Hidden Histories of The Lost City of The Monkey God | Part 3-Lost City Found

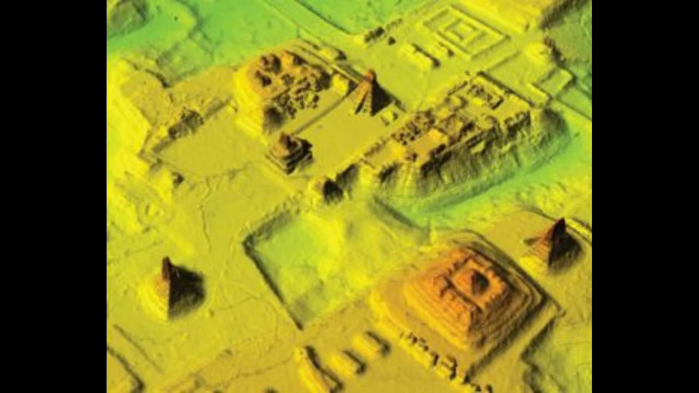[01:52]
they detected unnatural architecture and features beneath the jungle canopy. A team was assembled in 2015 to explore the area.
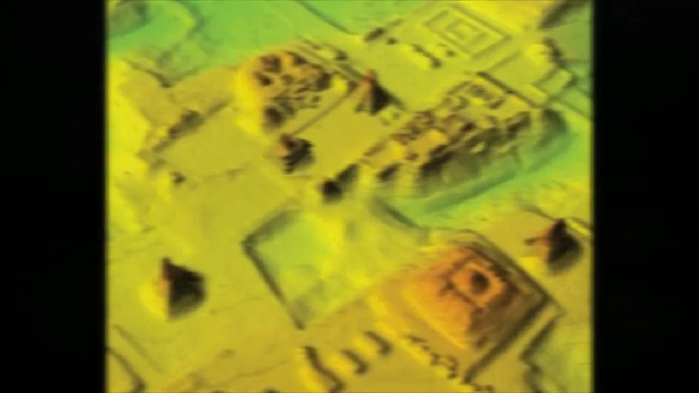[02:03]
On that expedition, the amazing lost city of the Monkey God was finally discovered.